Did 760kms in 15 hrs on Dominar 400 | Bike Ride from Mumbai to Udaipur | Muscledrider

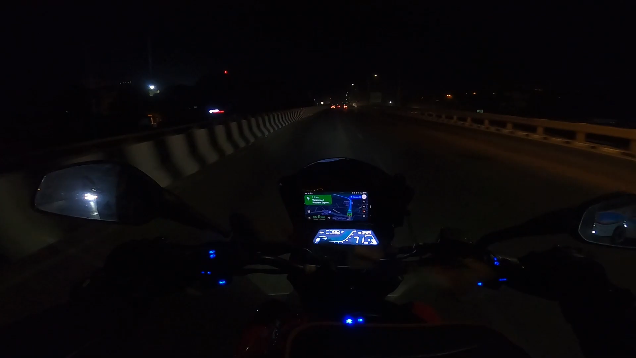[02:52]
फायनली NH 48 स्टार्ट झालेलं आहे,
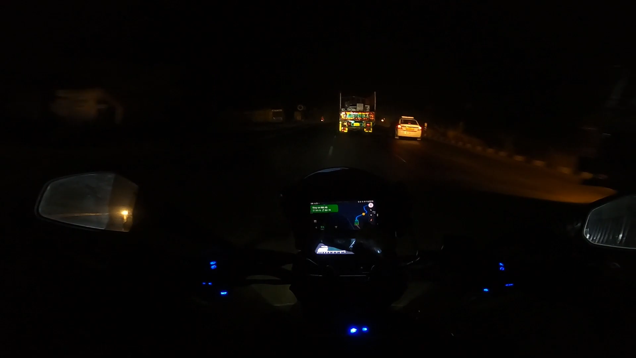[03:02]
ट्रक ट्रॅफिक पण स्टार्ट झालेलं आहे त्याचबरोबर, आणि हवेत अशी थोडीशी थंड आलंय आता, प्लेझंट वाटतंय मस्त। सकाळी उकडत होतं,
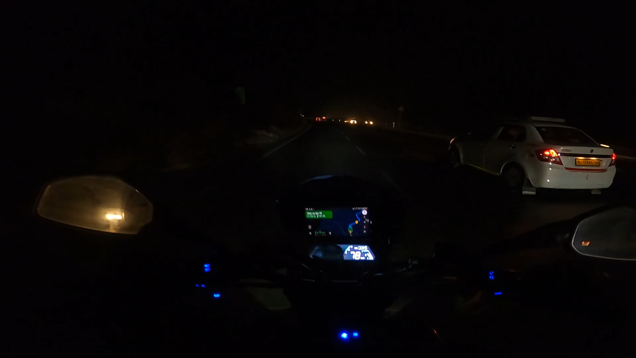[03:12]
जाम उकडत होतं जेव्हा लगेज लावत होतो बॅग्स बाईकवर, बेकार उकडत होतं। आता मस्त थोडं प्लेझंट वाटतंय,
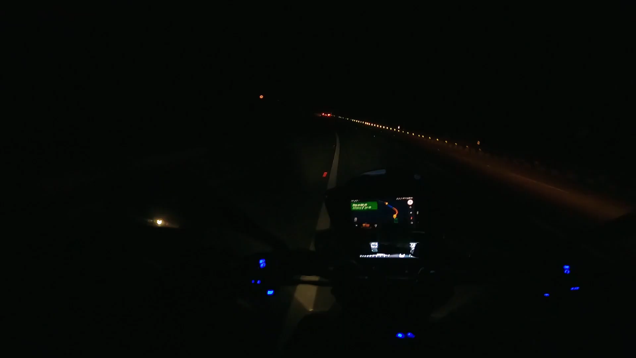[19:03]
उदयपूर इज स्टील 49 मिनिट्स 50 मिनिट्स, 36 किलोमीटर्स बाकी आहेत.